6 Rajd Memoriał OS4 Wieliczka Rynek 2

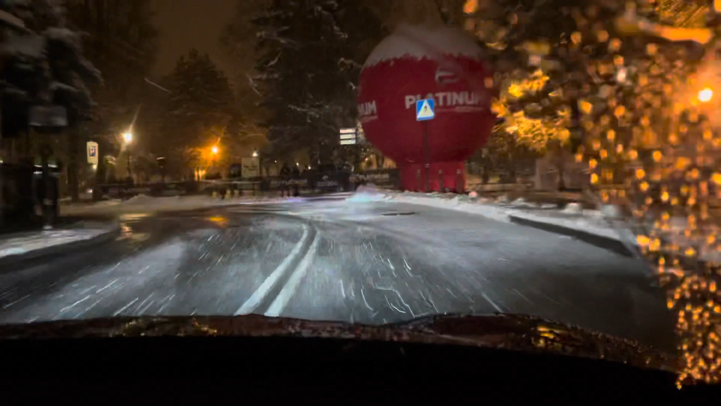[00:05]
40 lewy 2, śliski zostań Przechodzi w prawy 2+, szerokie wyjście
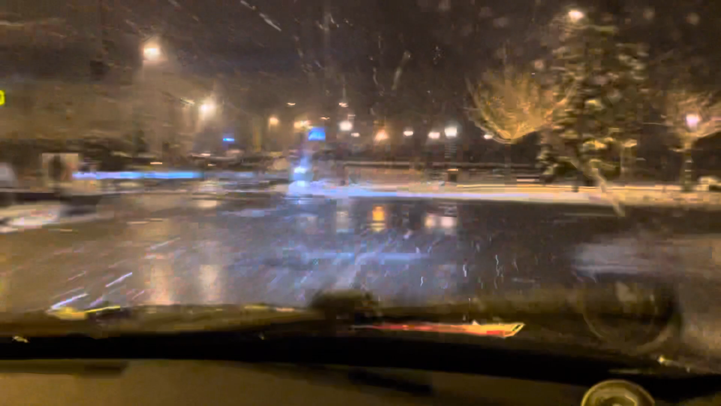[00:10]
70 lewy 3, z drogi
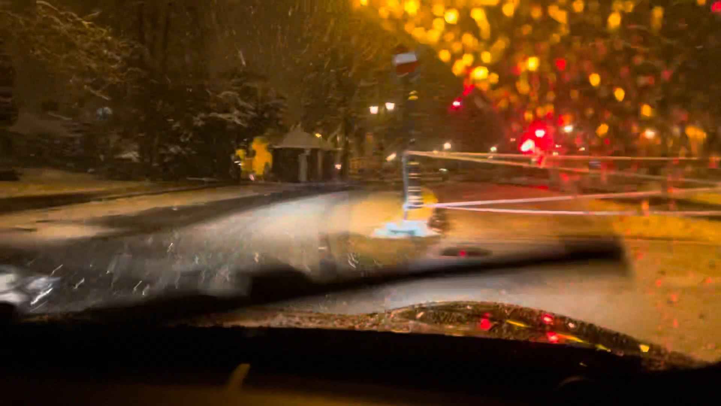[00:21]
50 prawy 1, na kostkę 40 prawy 2, szerokie wyjście
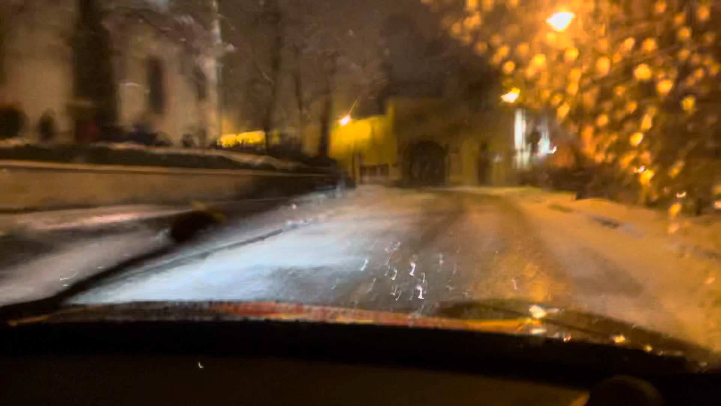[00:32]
40 lewy 2, śliski przyciąć 40 lewy 2, śliski przyciąć 70 lewy 5 50 lewy 2, nie ciąć 80 lewy 2, przyciąć krawę rznik
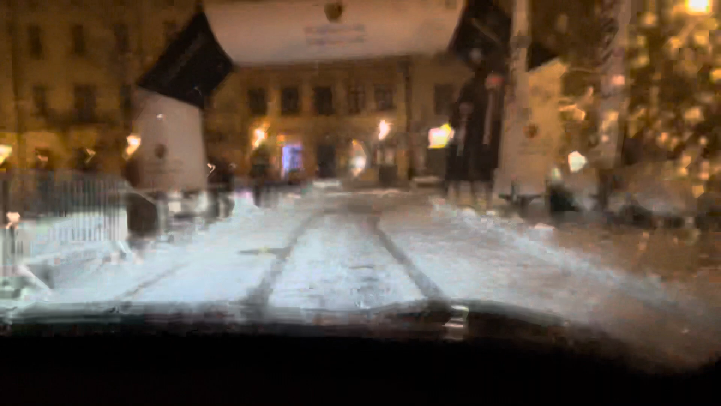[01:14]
40 prawy 3, do lewy 3, przyciąć przy domu 200, śliskie hamowanie 200, śliskie hamowanie do lewy 2, minus